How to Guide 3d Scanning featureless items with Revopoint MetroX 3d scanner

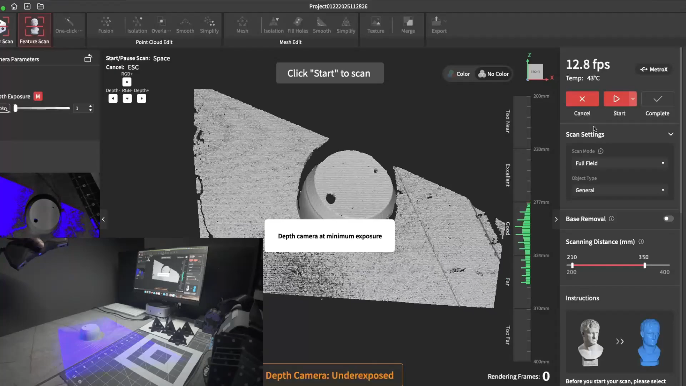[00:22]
If you're attempting to scan an item with low features, most of the time you'll see it spinning out of control like this.
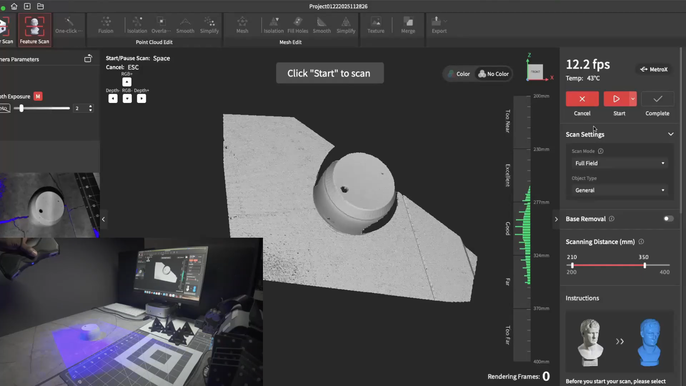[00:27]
There's nothing wrong with the scanner.
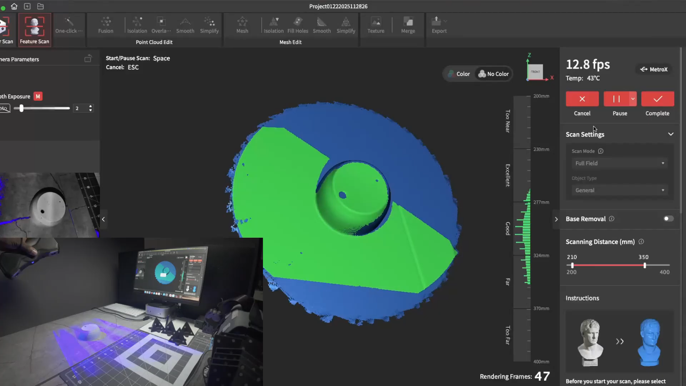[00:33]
It's simply the fact that there's not enough features for the software to track. So what you want to do is add more features to it.
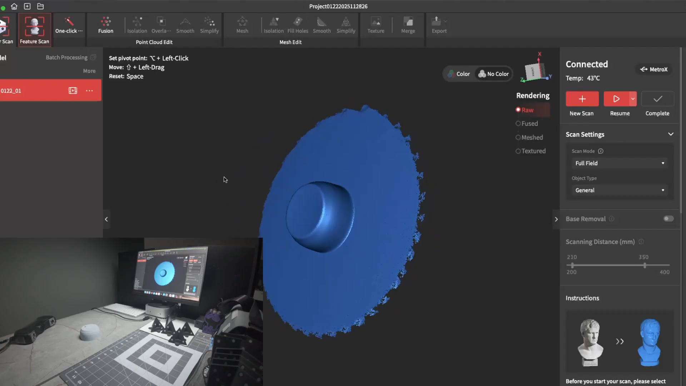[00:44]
As you can see there's no hole in the top of the lid. That's because the scanner saw it and it just spun it around.
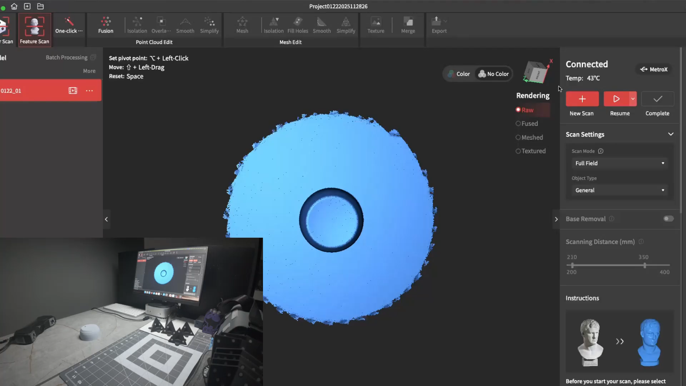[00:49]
But I'm going to show you how to correctly scan this.
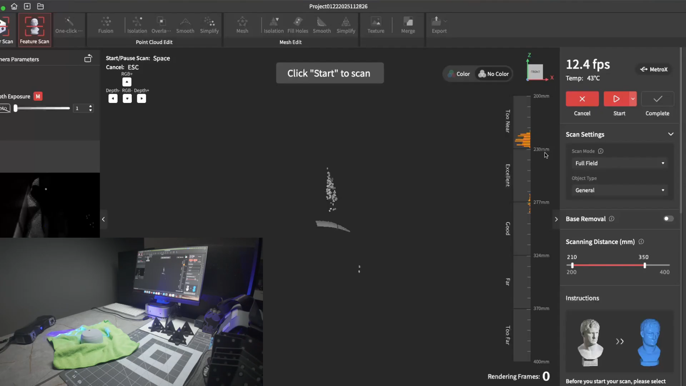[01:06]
That way you get more features so the scanner can track them.
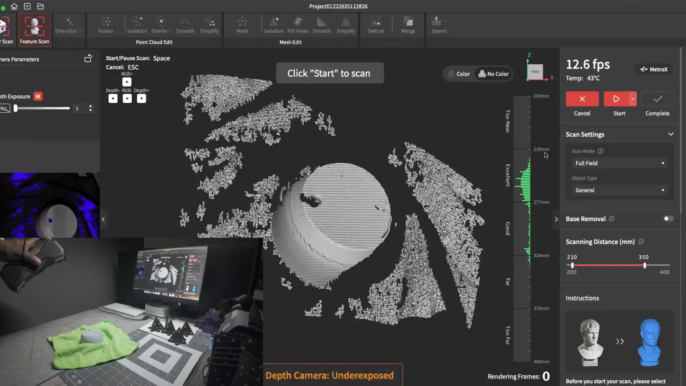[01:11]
And here I go. I'll start to scan again.
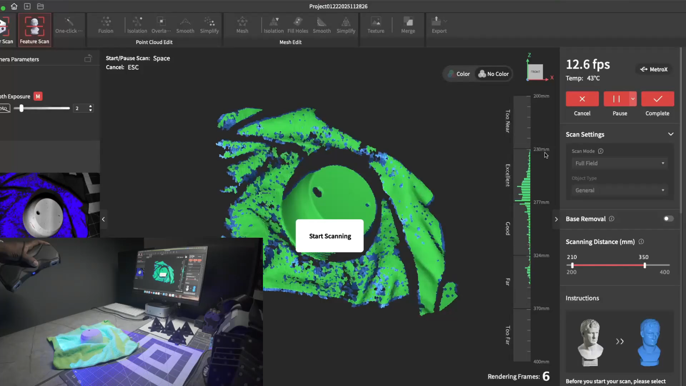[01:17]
As you can see it's not spinning because the towel is creating extra features for the scanner and software to track. And you can just go ahead and scan your item as you normally would scan.
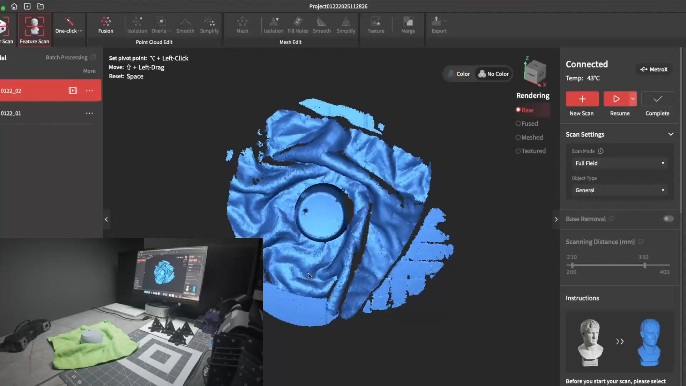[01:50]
This is how it looks unprocessed. I didn't worry about scanning the back side. Just using this as an example. I'll go ahead and fuse the scan.
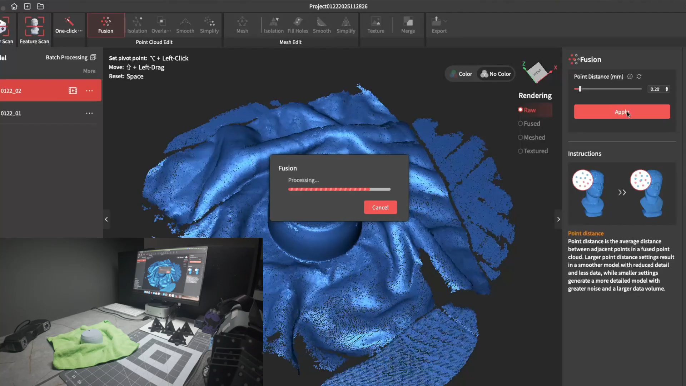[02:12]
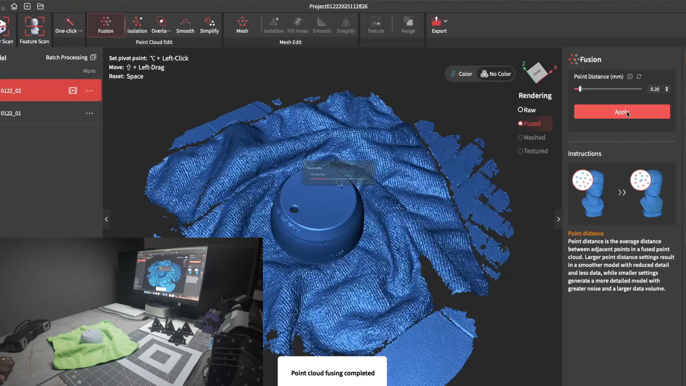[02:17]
And there the scan came out great.
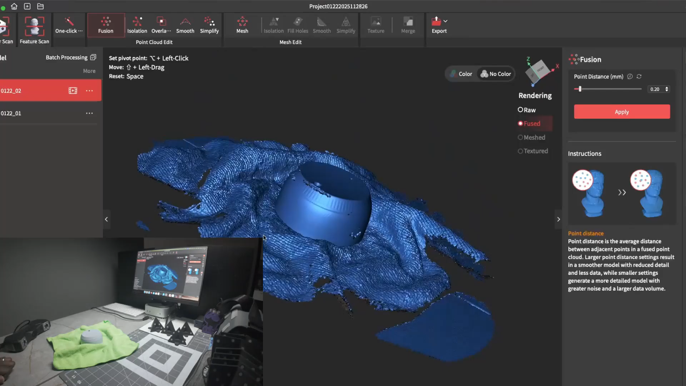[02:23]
I'll go ahead and do the isolation tool just to remove some of this noise.
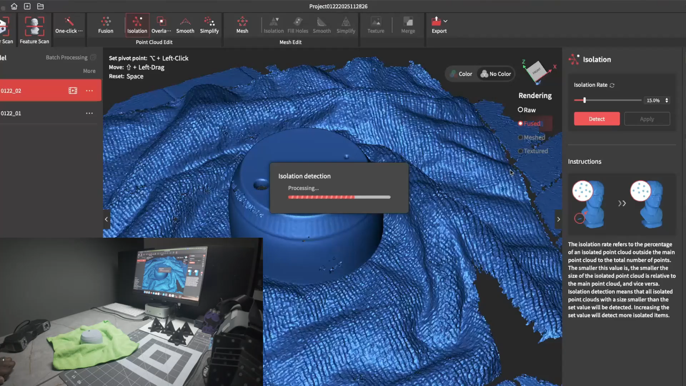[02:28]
And that looks nice. You can see the two holes on top.
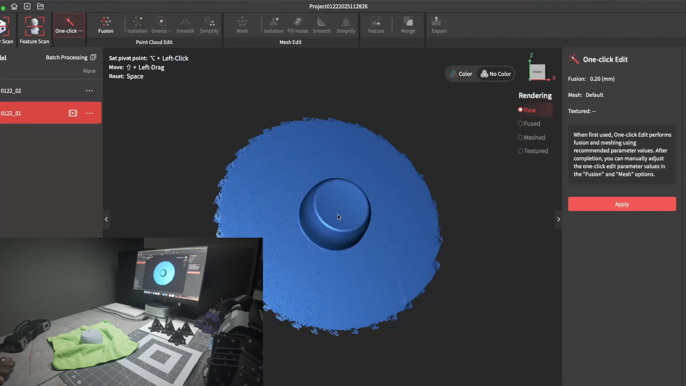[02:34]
This right here is the first scan that spun around.
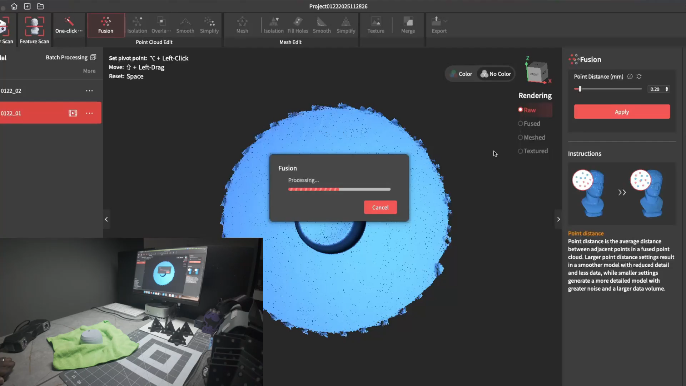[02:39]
I'll go ahead and process that so you can see what that looks like. And as you can see, you can see the holes on top.
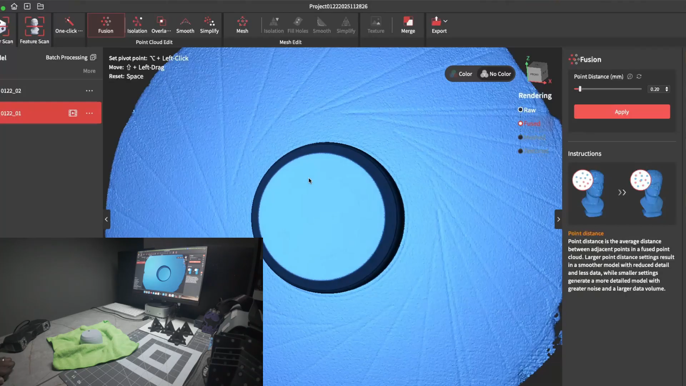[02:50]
You can see the spiraling line. That's because the scan just spun around. It was losing tracking. This is the second method.
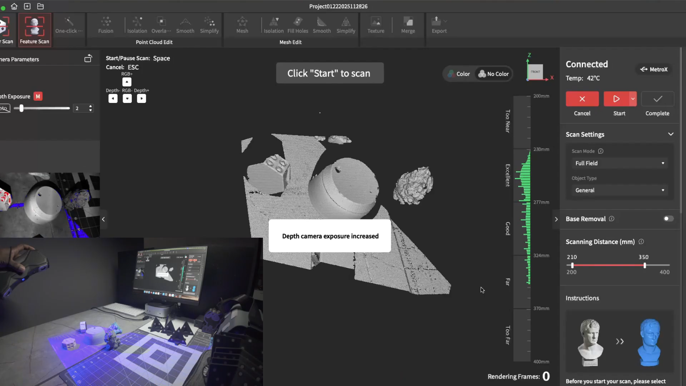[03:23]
Don't focus too much on just the item. But focus on scanning everything together because you're using the extra items for tracking.
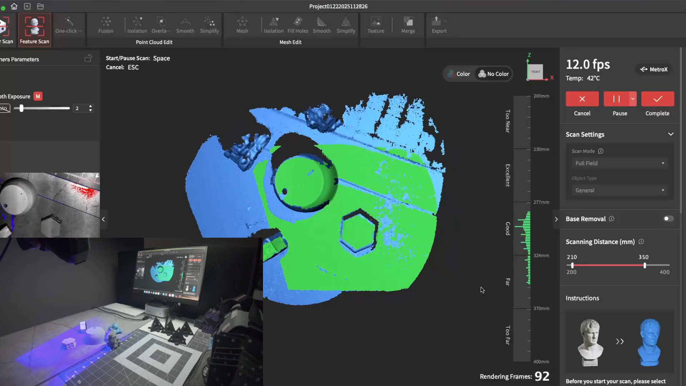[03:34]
And as you can see, there's no spinning. Everything is tracking good.
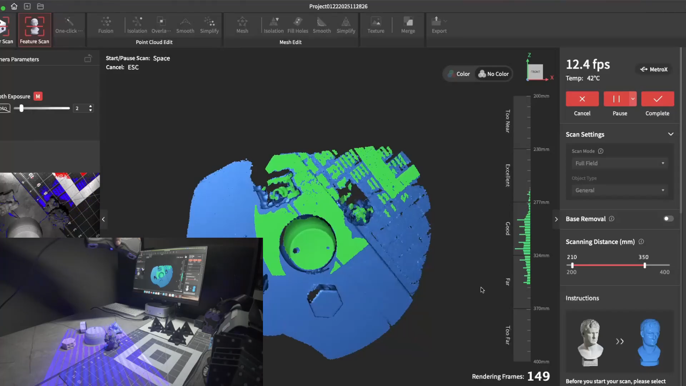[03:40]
I'll just go ahead and finish the scan and show you it.